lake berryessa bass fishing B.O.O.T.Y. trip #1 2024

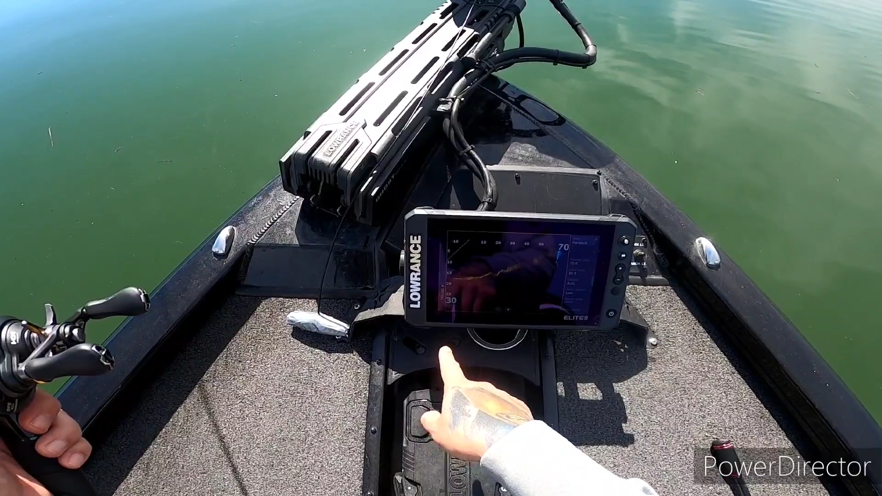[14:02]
5 of them. There's another one. Look at that. Oh, that's a big one. Oh, man. I don't know. 1, 2, 3, 4, 5, 6, 7. There's hell of them, dude. They're all right here. 30 feet in front, right here.